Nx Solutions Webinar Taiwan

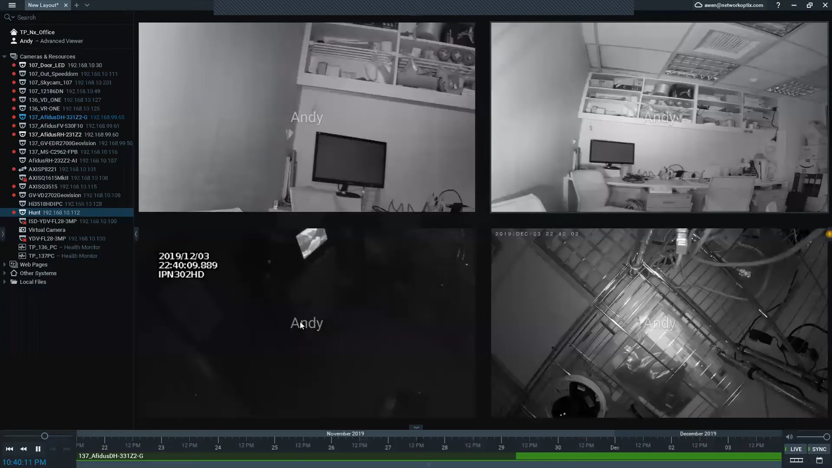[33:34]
其實這一個東西會是更多客人需要的除了這些你比較看不到的加密之外這個東西是他們有感的我們講這個東西叫做這個帳戶符水印就是說Andy今天Andy login到這個系統上Andy的名字就會秀在上面這有什麼好處呢?就是說我身為這個畫面的負責人我必須要有責任感不要讓我的畫面被倒摳
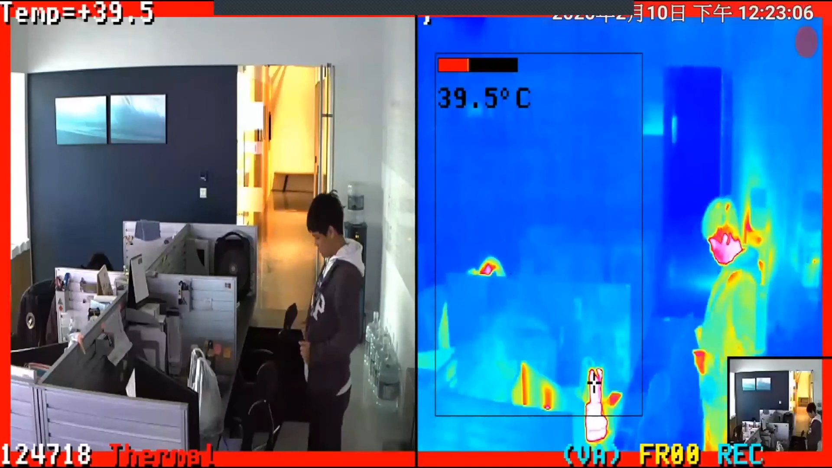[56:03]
On screen: spot 39.5°C
問題那我們也可以去設定讓它溫度過高當然是攝影機要有資源它溫度過高的時候它一樣丟一個API給我讓我去發警報OK